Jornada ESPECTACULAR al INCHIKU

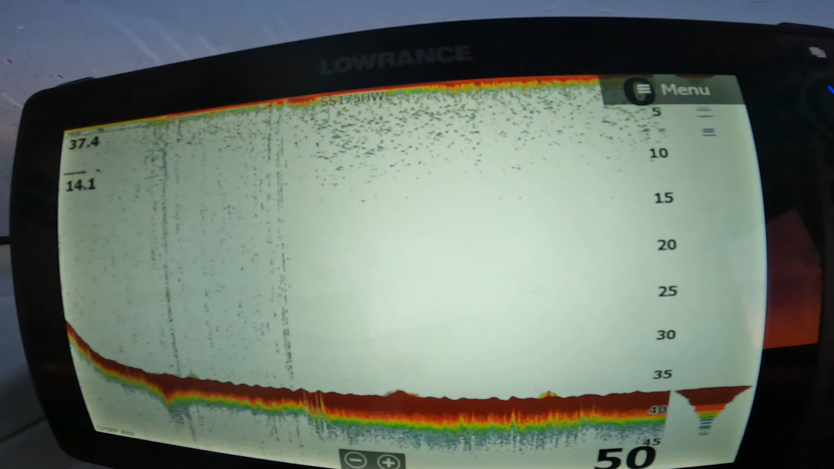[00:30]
Blanca, a ver si encontramos un poquito fuego por aquí, los 40 sobre los 40, antes de irnos un poquito más para hondo a buscar un garroche, un pargo, porque no cogemos un pargo.
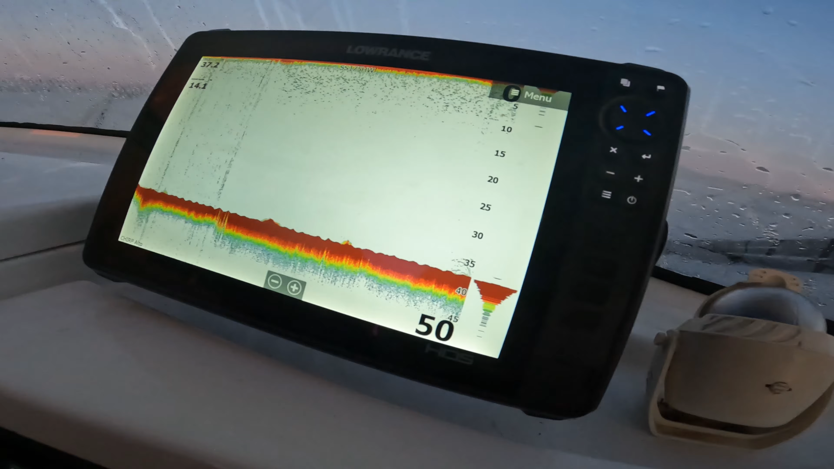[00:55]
Bueno, a ver si conseguimos encontrar jurel. Bueno, ahora sí, ahora sí.
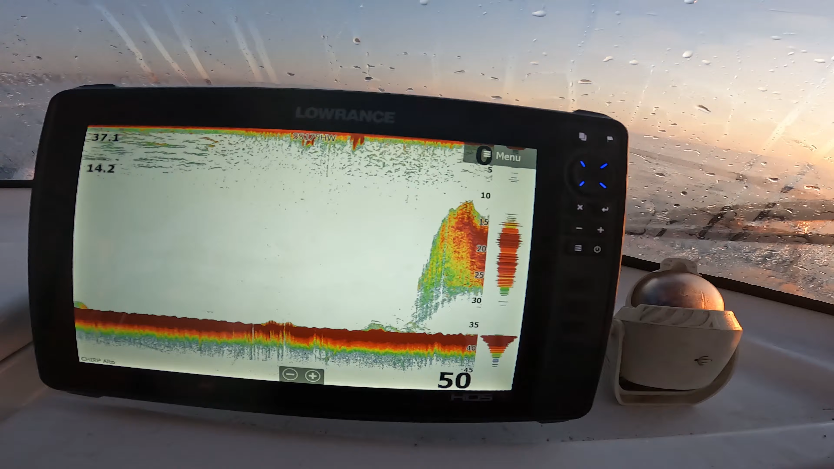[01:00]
Ya llevas. Sí. Venga, cógeme 3 o 4.
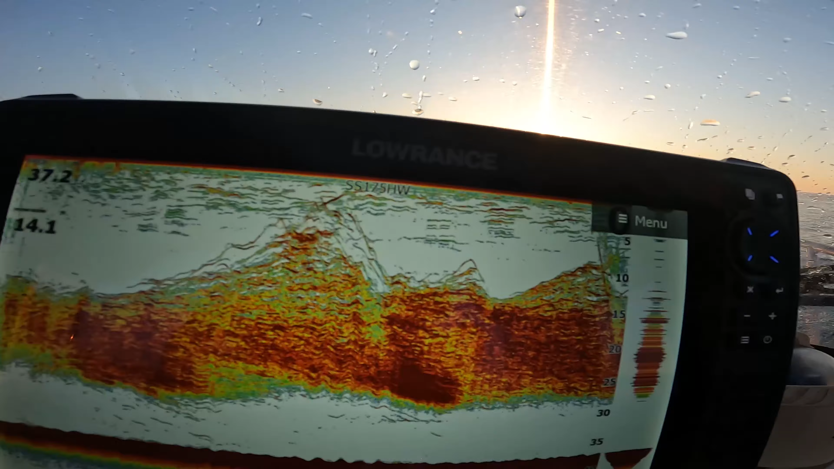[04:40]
Está arriba, está para que pique, está para que pique, para que está arriba. Si vas a fondo solo coger las arañas.
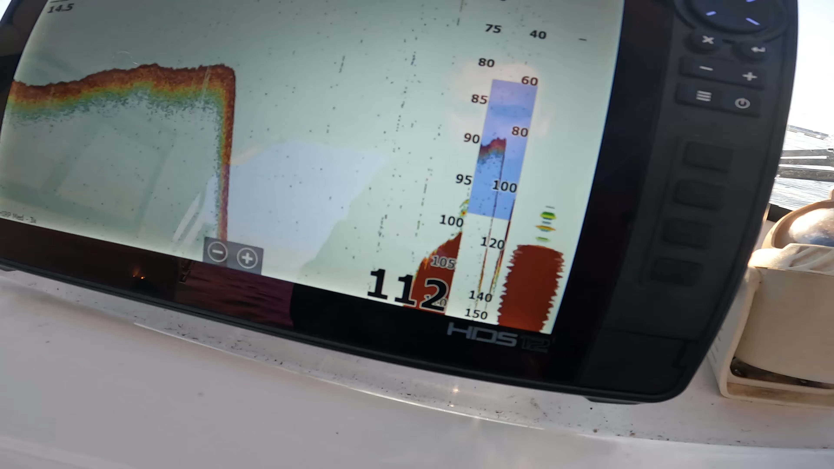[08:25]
Aquí hay fondo. José, ¿me tiras el motor?
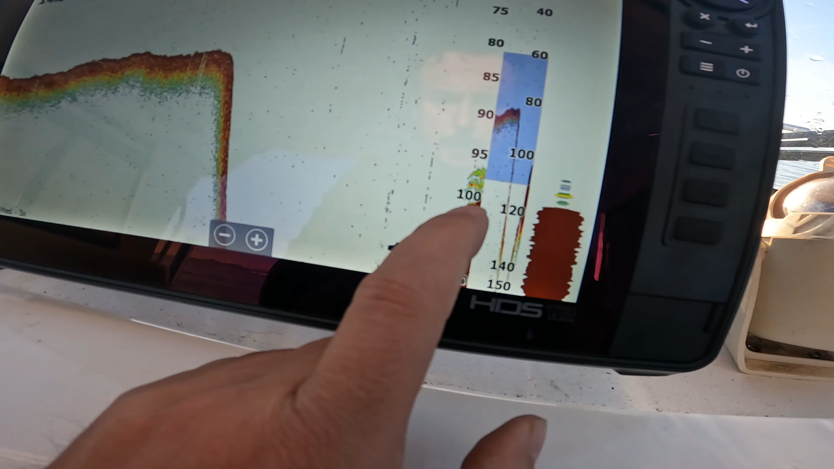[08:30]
Aquí ya hay cosita en el fondo. Vamos a probar aquí, vamos a colocarnos, vamos a hacer dos vueltas para colocarnos en el sitio.
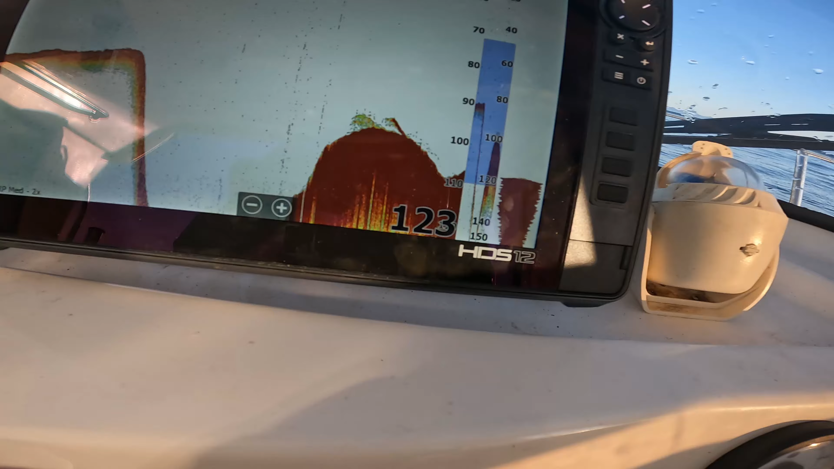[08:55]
Sabemos que el fondo es duro, sí o sí. Y ahora encontrar una zona donde hay un poquillo de vida.
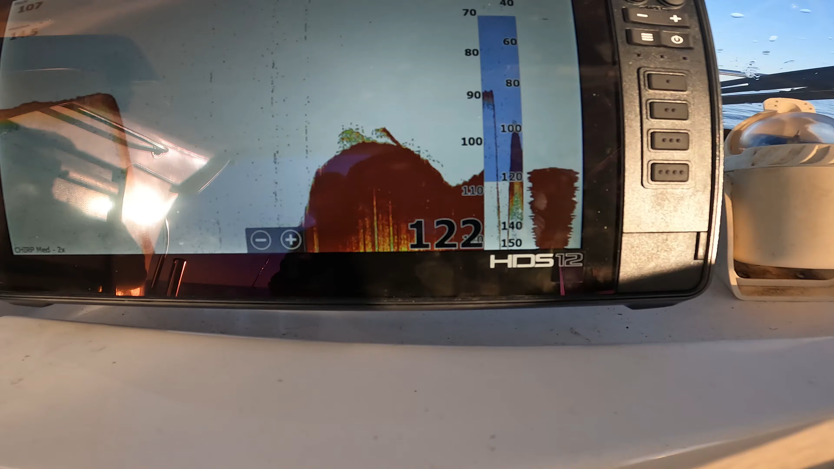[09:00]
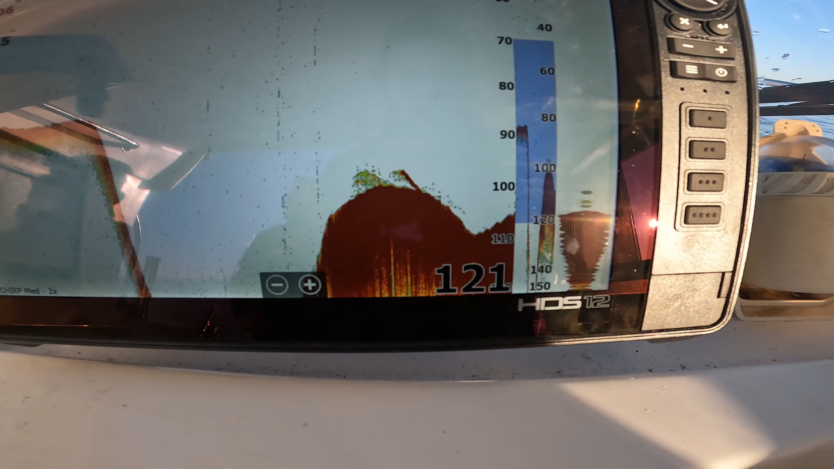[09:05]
Por aquí, eso es.
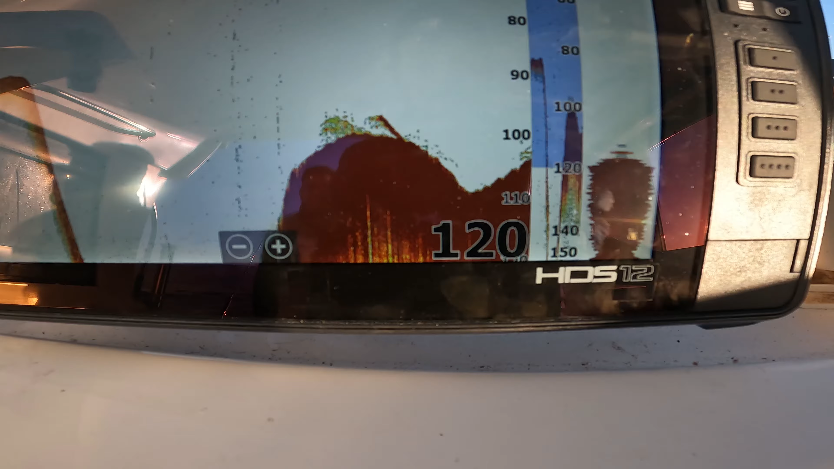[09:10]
Aquí hay una subidita está encima de la piedra y a ver dónde nos paramos exactamente.
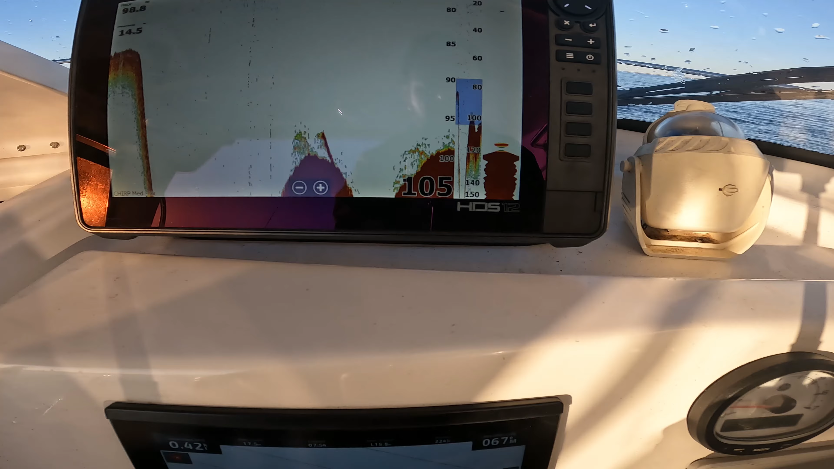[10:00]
más, me gustaría estar un pelín más abajo.
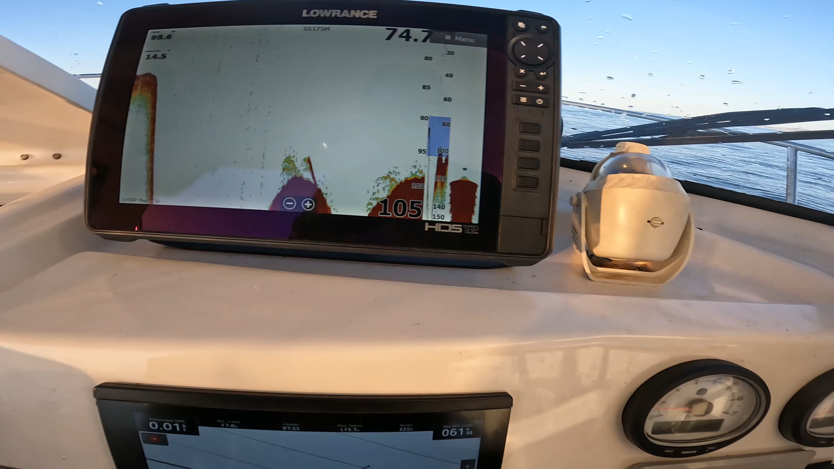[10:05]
Pues, a moverse. Lo que hacer es probar.